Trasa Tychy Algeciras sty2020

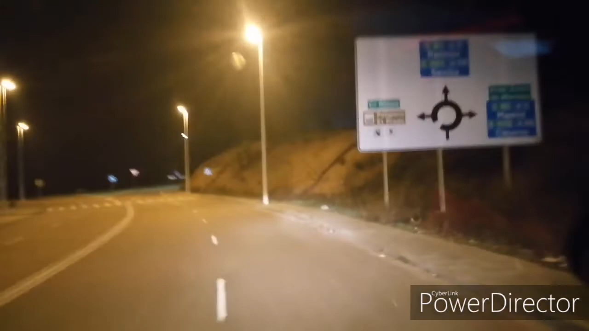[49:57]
No i co, na rondzie prosto i zaraz na autostradkę.
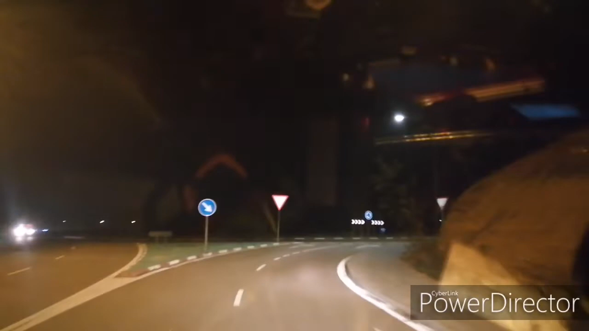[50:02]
Zobacz, jak tam fajnie blisko jest ten AS tutaj. A popchnąłem też przed chwilą tabletkę na moje nadciśnienie. Madryt to Ceres w prawo, a my jedziemy prosto na Sewillę. Kurde, nie wiem czego, ale tej Sewilli jakoś nie za bardzo lubię tą Sewillę. Nie wiem, o co chodzi. No jakoś za 700 metrów